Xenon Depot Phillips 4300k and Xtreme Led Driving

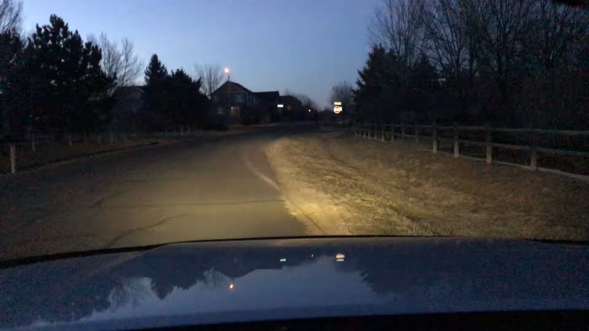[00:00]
What's going on everybody? This video is long overdue. Steve from Xenon Depot was kind enough to send me some 4300k Phillips bulbs to test out and that's what you're looking at right now. The low beams are the Phillips 4300k. I've had them a couple months and I pretty much run them on all the time. So they're supposed to be around a hundred hours of burn time for them to completely warm up a little bit more so they're not as yellow.
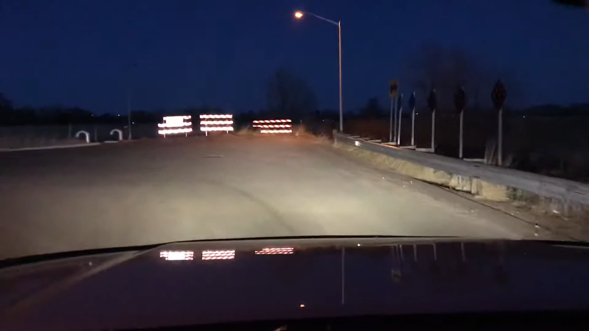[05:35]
So this is without and with. So they're not the best for throwing light down the road, but for where they're at, for what I'm using for, they're perfect.
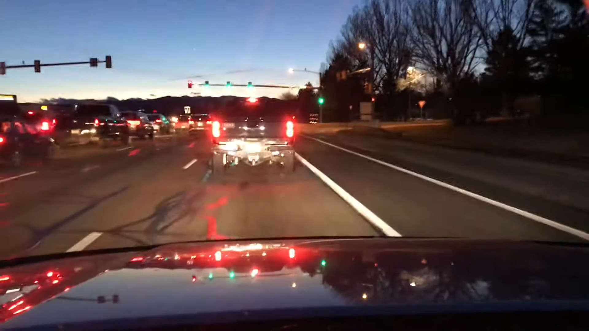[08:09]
And here you can kind of see in a reflection of the truck in front of us. They are not that 4300, like, dull, halogen yellow looking lights now.
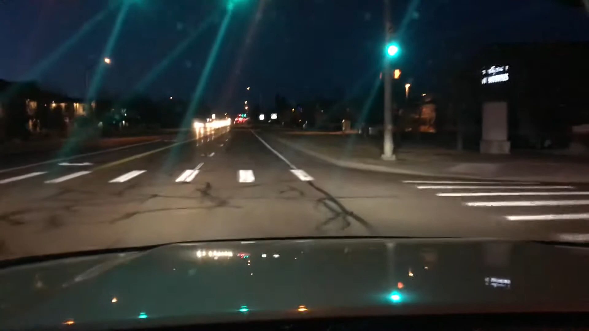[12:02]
So we're getting into some darker spots here between these traffic lights, so you can really see how big of a difference it is, how much it lights up the road. Because you can see a little bit further down the road, there's just dark spots and then all of a sudden you get nice bright light. Like all the reflective stuff off the fire truck, off to our right.